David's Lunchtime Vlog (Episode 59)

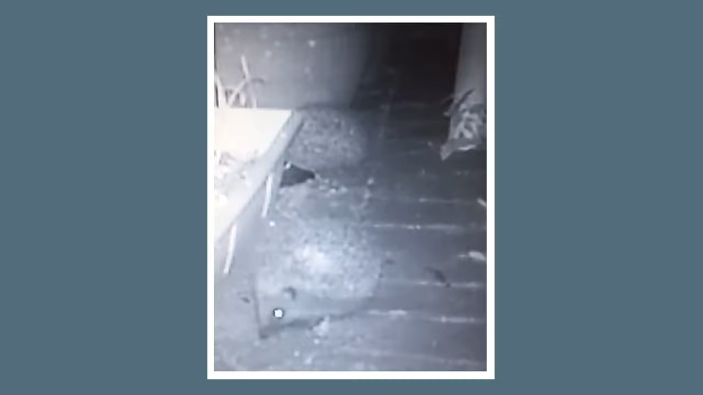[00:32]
Oh, oh, oh, oh, oh, this must be a little grass region hedgehog. Did you see it? It's quite brutal. It just forced its way in there and head-butted to the other one. Oh, oh, and the other one's went, oh, look, it's like a little jacket potato now. Oh, what's it doing now? Look, oh, it's trying to get its wee beak underneath. Oh, oh, no, oh, he's hiding. Oh, look at him shoving them. Oh, oh, oh, he's quite determined, isn't he?